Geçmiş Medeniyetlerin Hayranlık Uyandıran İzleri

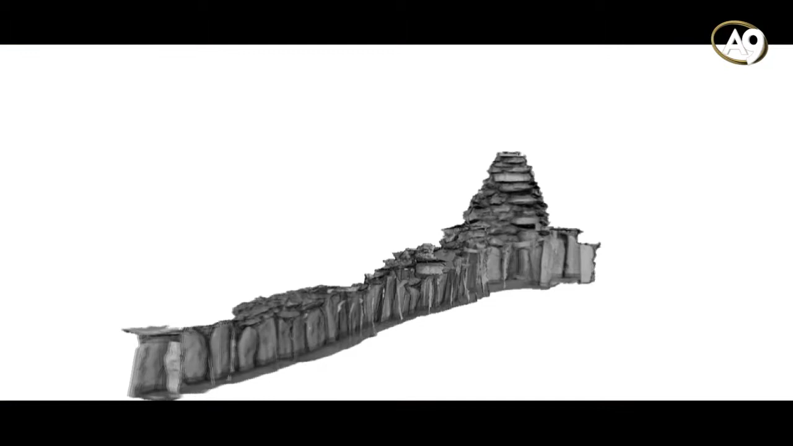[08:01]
Alt tarafları ağır, üst tarafları hafif olan yekpare taşlar, öylesine üst üste konulmuştur ki,
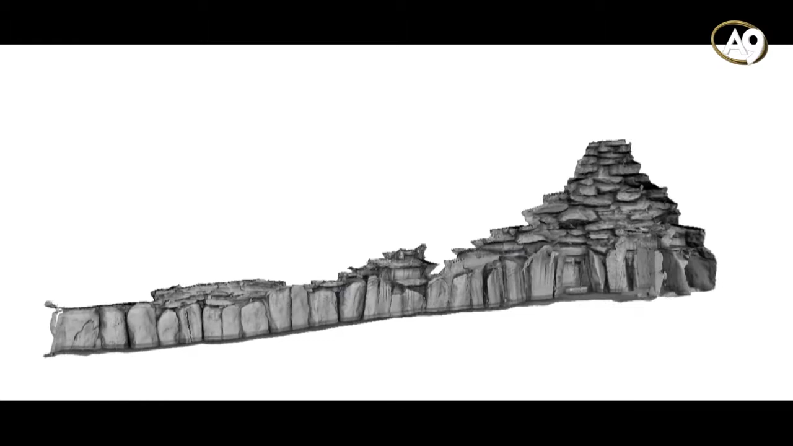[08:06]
her üste konan taş, alttakinden biraz daha dışarı çıkık vaziyettedir.
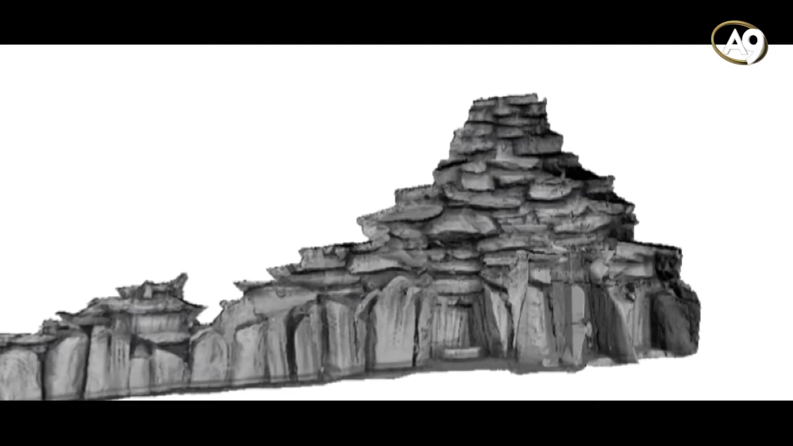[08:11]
Bu şekilde, yapının üstünde, orta kısımda, 6 metre yüksekliğinde altıgen bir baca ortaya çıkmıştır.